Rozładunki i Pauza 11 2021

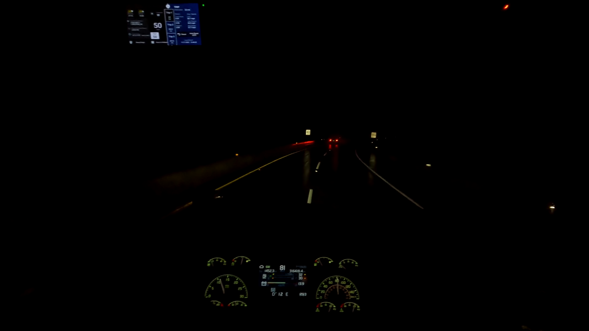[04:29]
jak on to i ja, nie no, wiem, że zaraz będę zjeżdżał za 700 metrów, tutaj ze zakrętem jest, mój, to już nie jest zjazd, po prostu światła będą i będę skręcał w lewo. Ale czempion. Ciekawe, czy skręci tu wie ja? Tak. No dobra, chciał być pewny, że będzie na właściwym pasie,
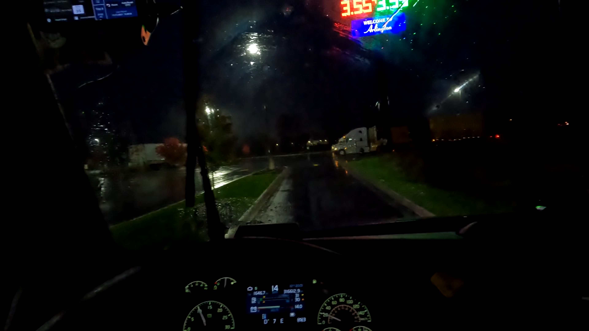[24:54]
Tutaj ja bym chciał Ale tutaj to wszystko zajęte na pewno
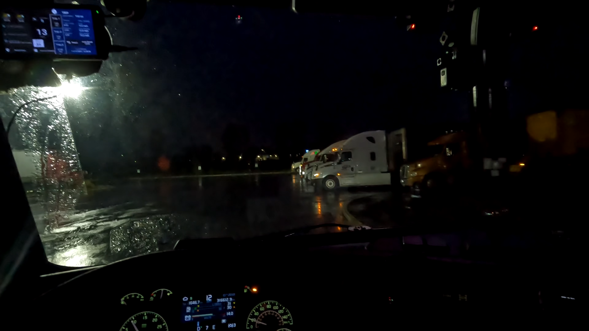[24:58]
Tak tutaj zawsze zajęte
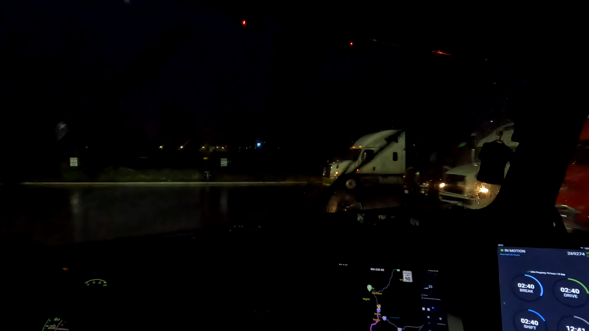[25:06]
Tu są rezerwowane
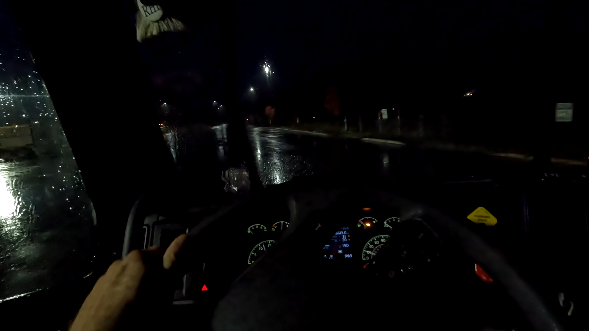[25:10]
Tutaj niby też można To już są bez rezerwacji Jest miejsce Nie Nie Nie ma
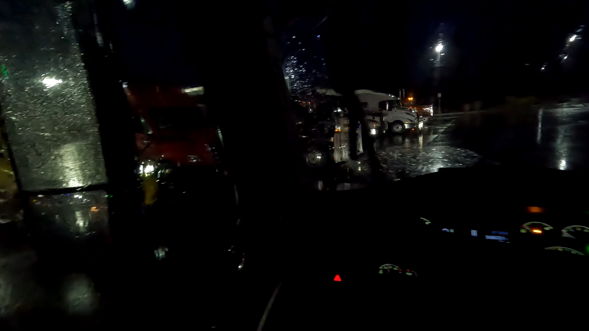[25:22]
Nie ma Ale tam jeszcze jest drugi parking Eee to jeszcze są Okej Tu się parkuje i dziękuję na widzenia
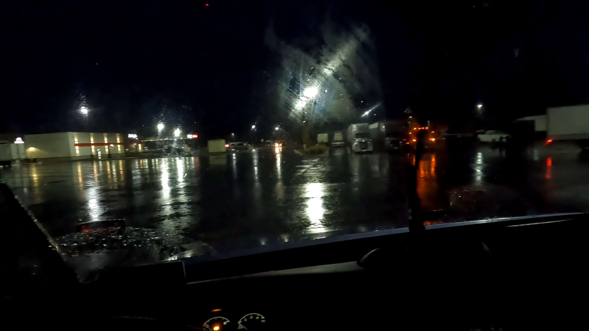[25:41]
O tu jest nawet miejsce Proszę A nie to jest dla inwalidów Ale tutaj jeszcze są To jest okej Dobra koniec Pauza Pauza aż do